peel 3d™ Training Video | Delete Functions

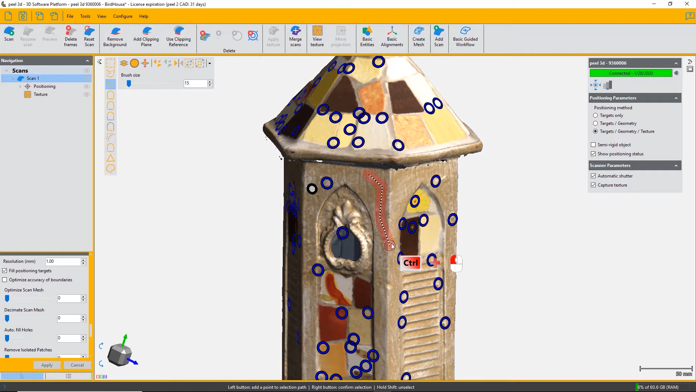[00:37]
triangles that you're going to want to delete once you've selected them they turn yellow and
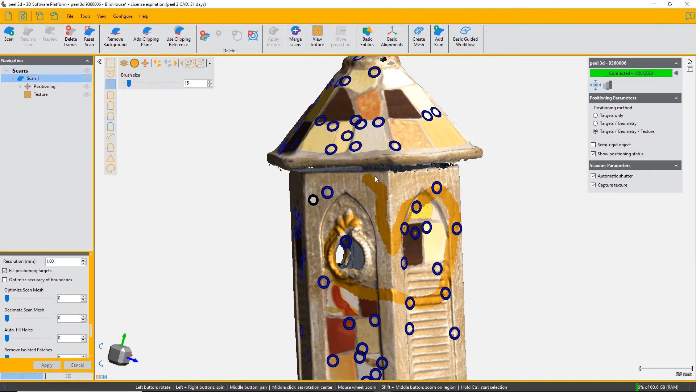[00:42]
so you can see what you've chosen and then you just choose delete this cannot be undone so you have to confirm that you intend to lose those triangles forever
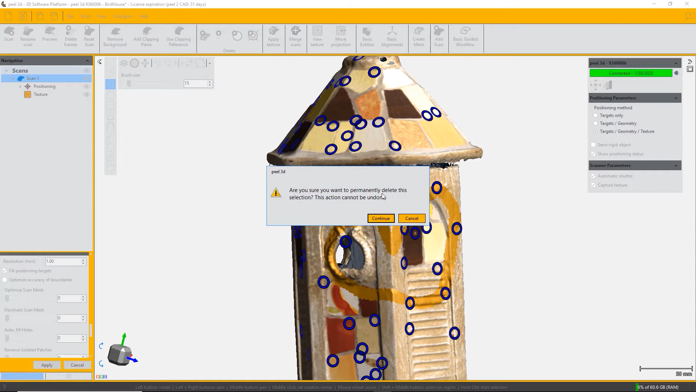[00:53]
press continue and it will delete those triangles so you can see that the triangles and the associated texture have been deleted next one we're going to look at is delete isolated triangles
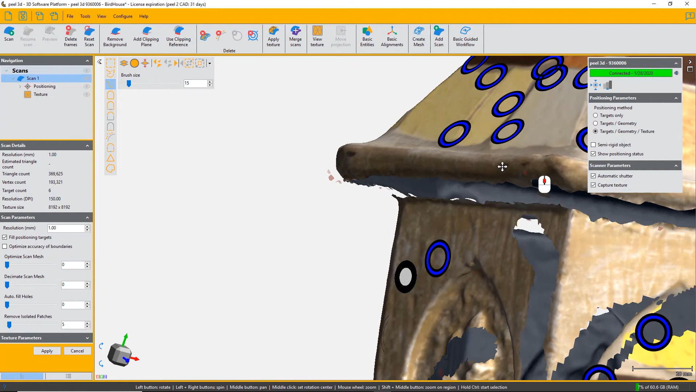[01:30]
are highlighted in red and you can see them here and then your tool to delete these isolated patches becomes available to you and you just click
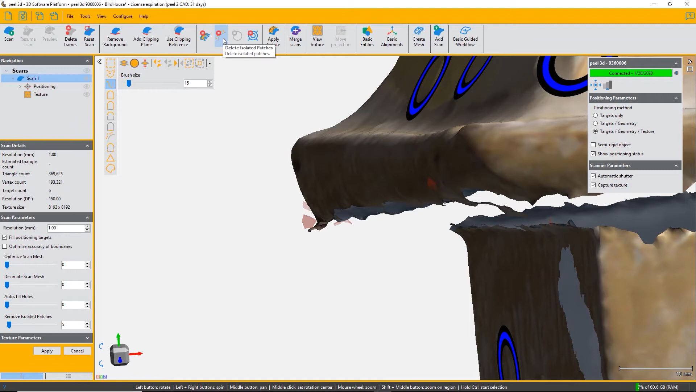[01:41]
on the the second tool in the in the toolbar delete isolated patches and it will remove them and you can see that the isolated patches have been
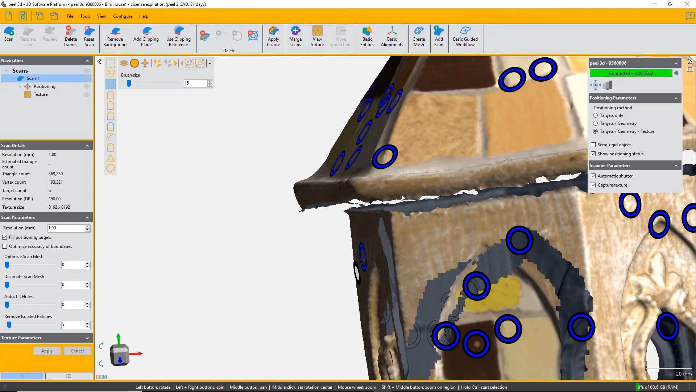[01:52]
deleted the next function is to delete targets if you click on positioning
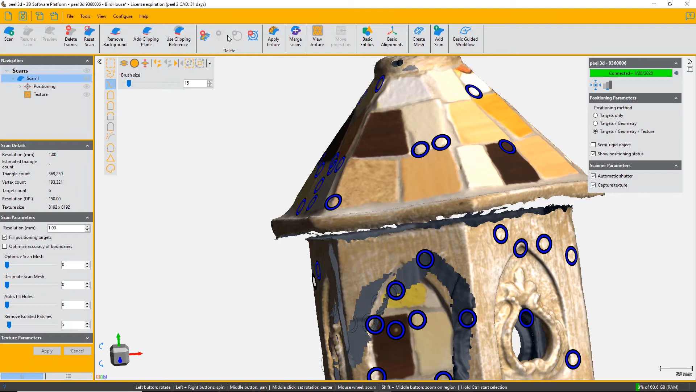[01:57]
in the navigation pane you will see both your stick-on targets
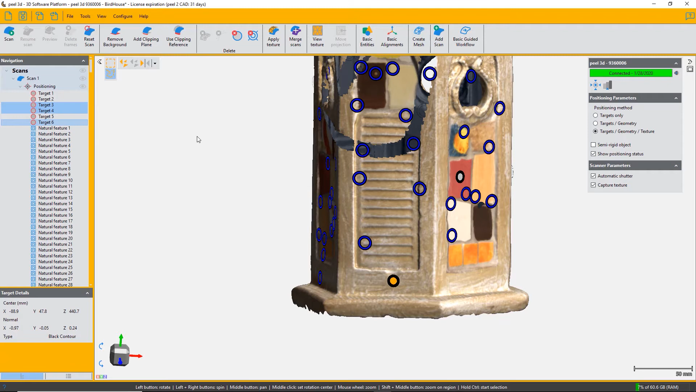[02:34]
targets and we can delete them one by one or in multiple selections you can select the target